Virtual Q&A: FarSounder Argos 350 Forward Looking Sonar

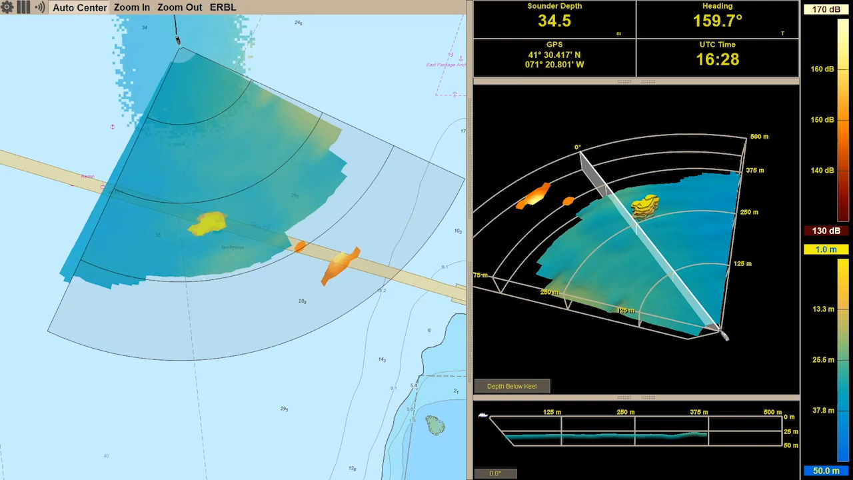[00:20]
which is a very cool technology that makes boating safer and obviously more pleasurable.
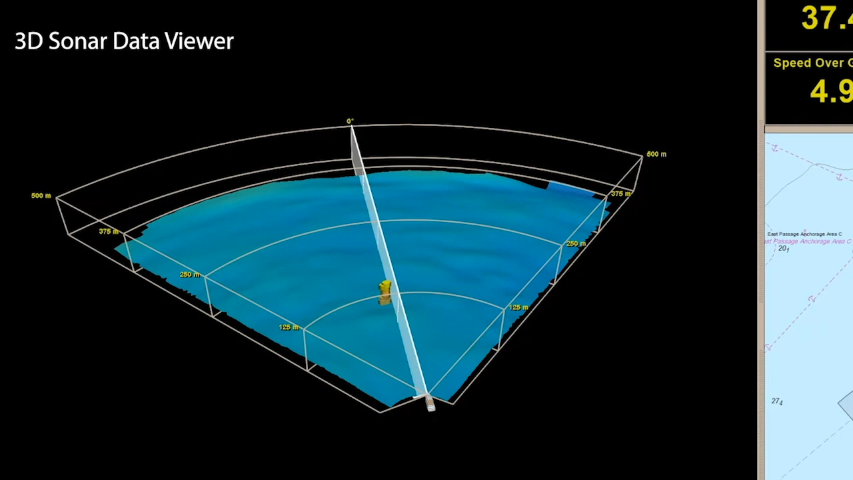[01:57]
So plus or minus 45 degrees off the bow. And every time we ping, we update that entire image. We have color mapped to depth or color mapped to signal level. So with the user interface, the operator can really easily see where the water is safe and where it's dangerous.
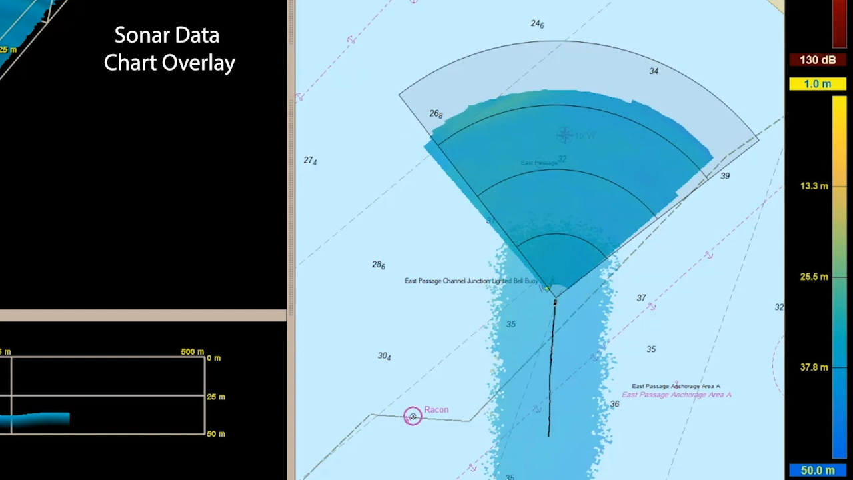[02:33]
So in our software, we actually have a chart overlay display. And you can see the sonar data overlaid on top of the chart information. And this allows you to really easily see where the chart is accurate and where it isn't. Obviously, in those places where the chart isn't very accurate,
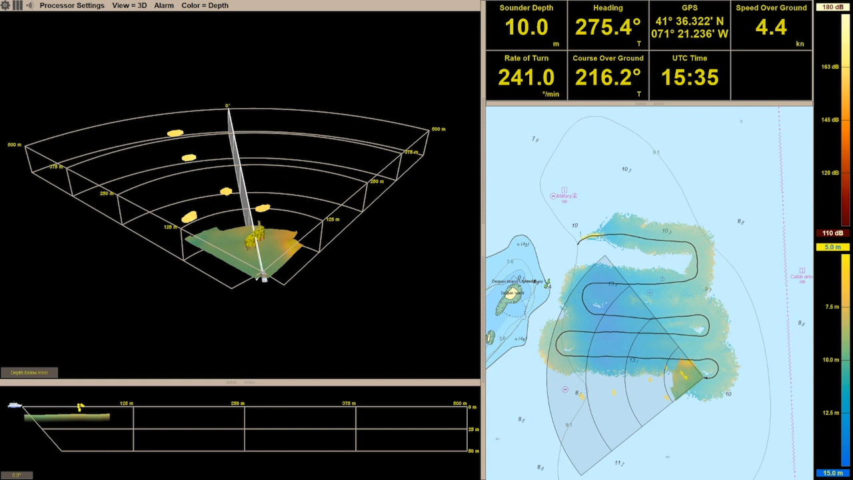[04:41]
On screen: depth 10.0 m, speed 4.4 kn
So there is no mechanical scanning underwater. Our products are designed to be really robust and really accurate.
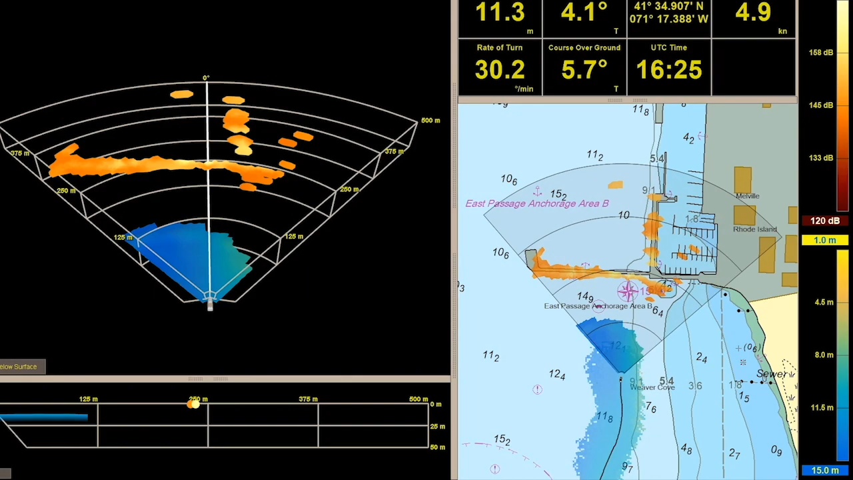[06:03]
But at the same time, we're collecting all of this sonar information about the areas that were ahead of them that they've since passed over.
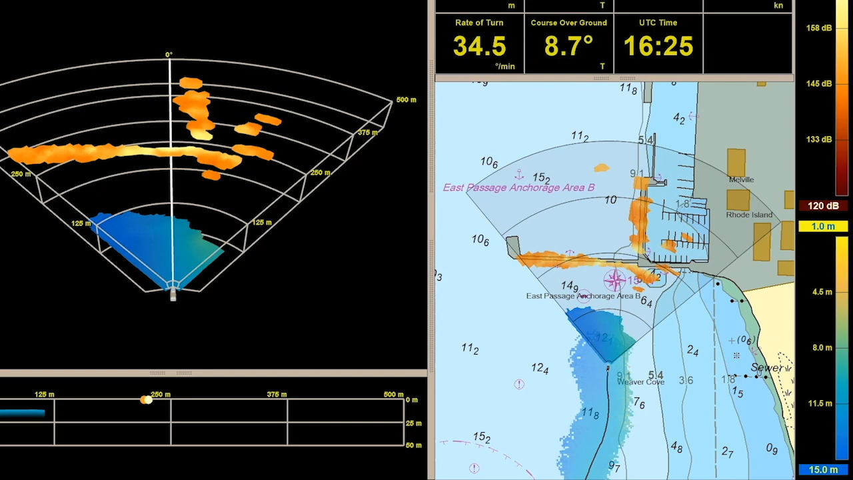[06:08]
And so we now have the ability to store all of the best bottom detections and produce a 3D survey-like output, which we call our local history map.
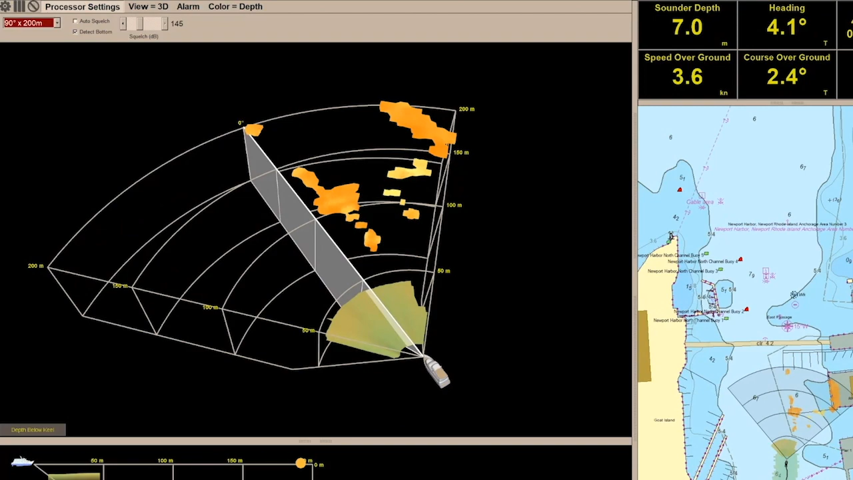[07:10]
On screen: depth 7.0 m, speed 3.6 kn
but all of the processing and user interface is done on the software side. And we have updates a couple times a year.
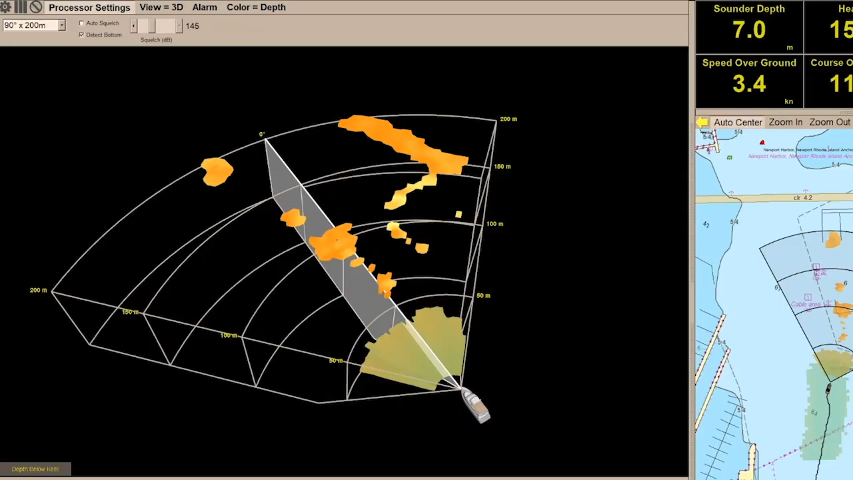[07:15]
On screen: depth 7.0 m, speed 3.4 kn
And in an upcoming update, we're going to be releasing more local history mapping features.
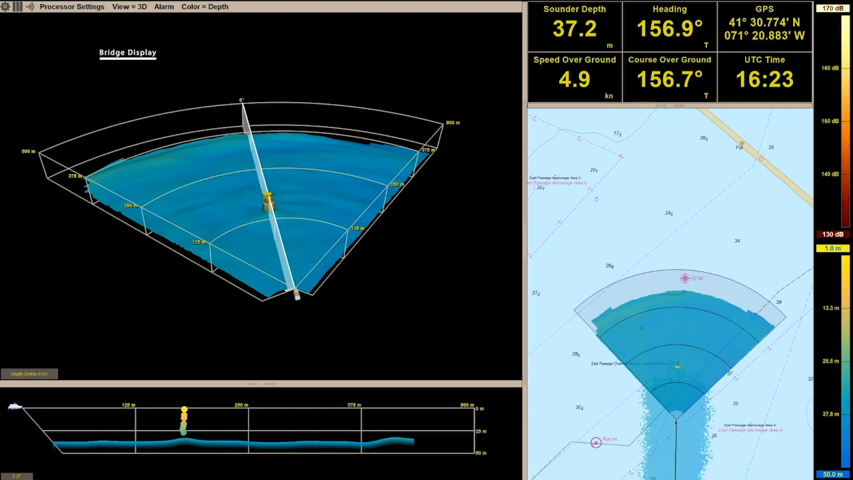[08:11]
On screen: depth 37.2 m, speed 4.9 kn
So our primary interface is a full screen display. And our bridge computer has a standard video output that can go into pretty much any of the
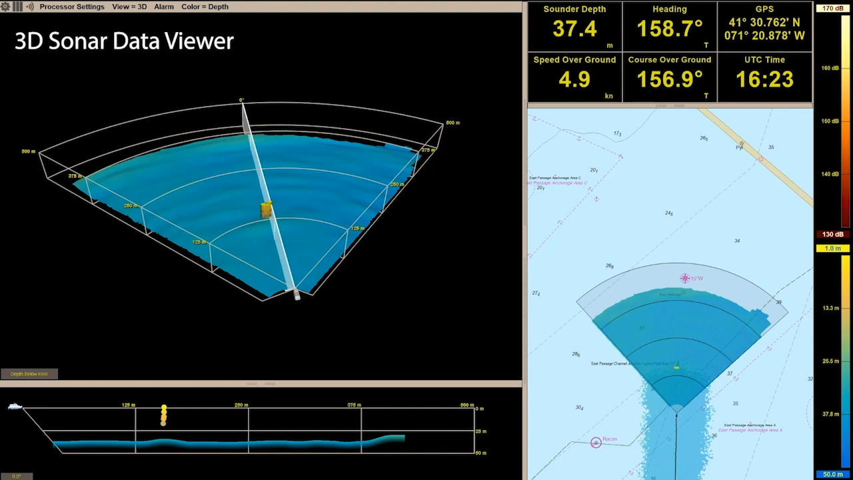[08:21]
On screen: depth 37.4 m, speed 4.9 kn
existing bridge displays you might already have onboard the yacht.